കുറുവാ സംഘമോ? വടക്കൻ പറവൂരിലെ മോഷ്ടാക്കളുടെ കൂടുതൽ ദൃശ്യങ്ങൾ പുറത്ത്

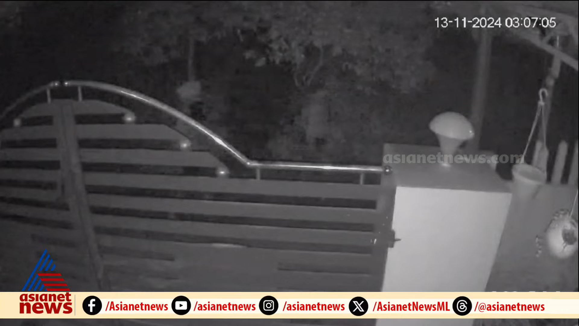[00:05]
തുയിത്തുറയിൽ എത്തിയ രണ്ടു പേർ അർദ്ധനഗ്നരായി വഴിയിലൂടെ നടക്കുന്ന ദൃശ്യങ്ങളാണ് പുറത്തു വന്നത്.